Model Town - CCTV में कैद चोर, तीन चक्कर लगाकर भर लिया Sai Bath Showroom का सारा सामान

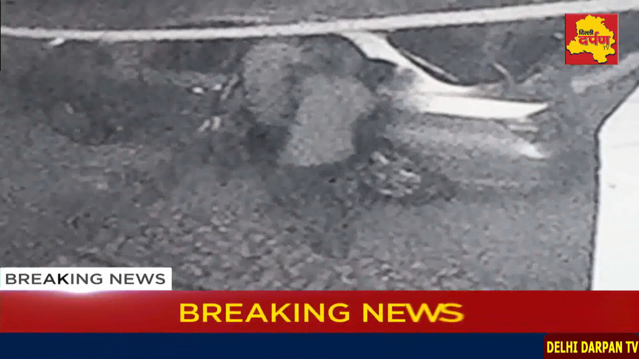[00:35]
कर गाड़ी में भर कर चले गए चोरूं की ए घटना जतनी चिंता जनक है उतनी
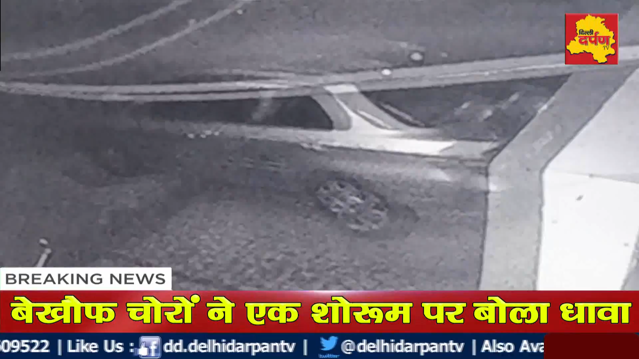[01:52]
और फिर उसे खाली कर वापस आ जाते हैं इस दोरान दो चोर रात भर शोरूम के अंदर ही रहे, टेबल पर सोते रहे या तलाशी लेते रहे,
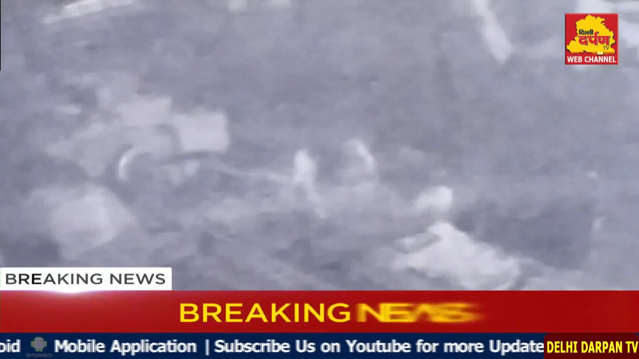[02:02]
इन्हें देखकर नहीं लगता कि इन्हें पुलिस की कोई चंता है, अस्थान ये लोगों का कहना है कि मॉडल टाउन में इस तहा की वारदाते आम है,